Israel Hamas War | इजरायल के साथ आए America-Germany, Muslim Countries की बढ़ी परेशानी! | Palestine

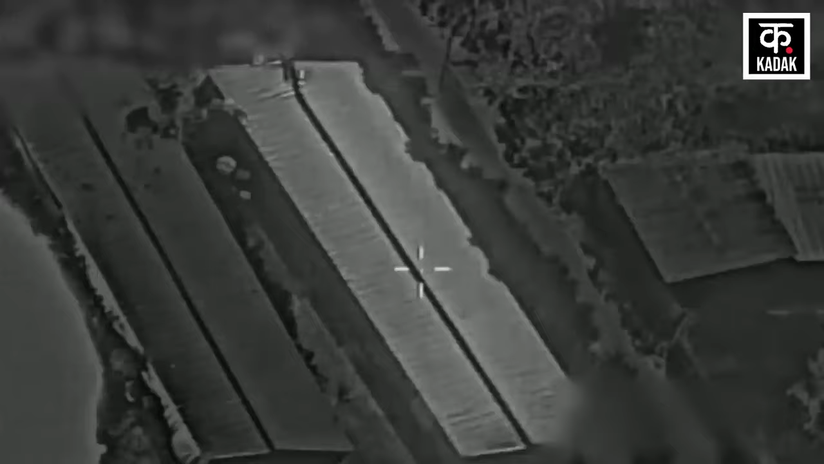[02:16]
इस्थे दो परिचाला निस्थिती कक्षों पर हमला किया गया है गाजा में मरने वालों की संख्या
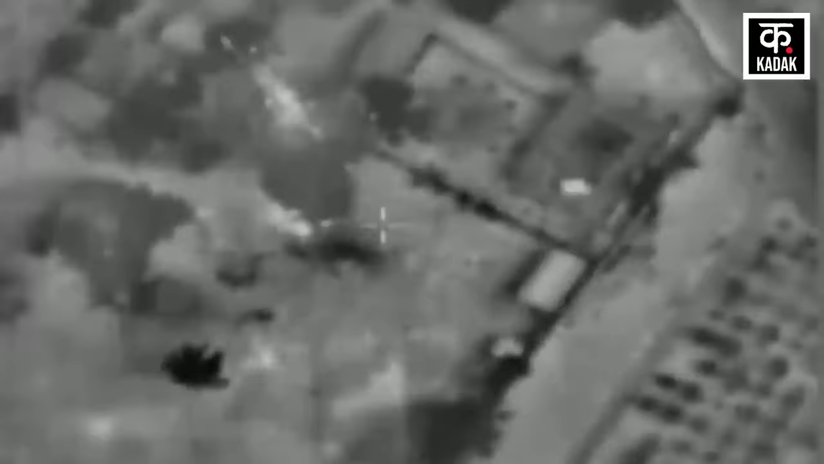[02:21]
बढ़कर 1200 हो गई है जबकि लगभग 500 लोग घायल हुए है